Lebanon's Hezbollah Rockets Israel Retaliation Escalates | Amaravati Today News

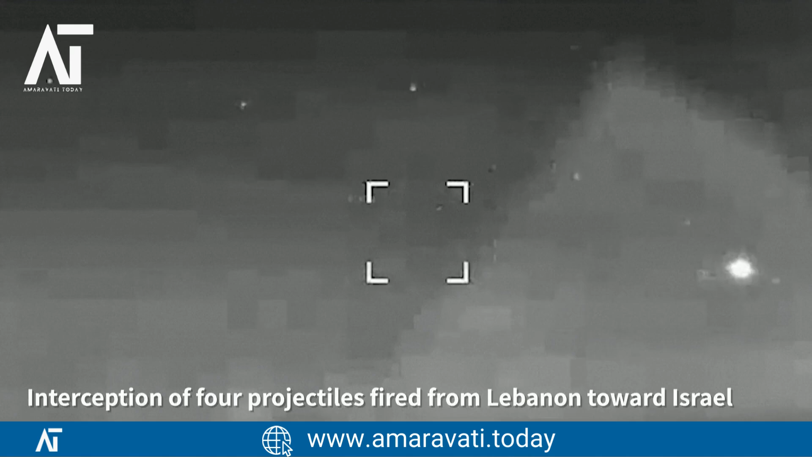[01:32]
The Israeli military distributed videos it said showed interceptions as well as strikes on Hezbollah targets in Lebanon.